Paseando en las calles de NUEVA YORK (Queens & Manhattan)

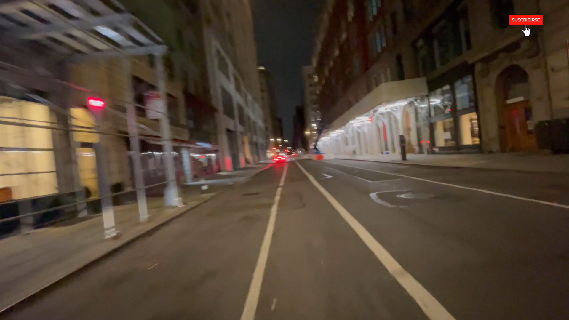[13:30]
Mismas calles casi, pero lo importante es que la estamos recorriendo a esta hora de la mañana, de la madrugada más bien. A esta hora de la madrugada estamos recorriendo otra vez las calles de la calle número 20, aquí en la famosa Quinta Avenida de Nueva York, New York City, como siempre digo.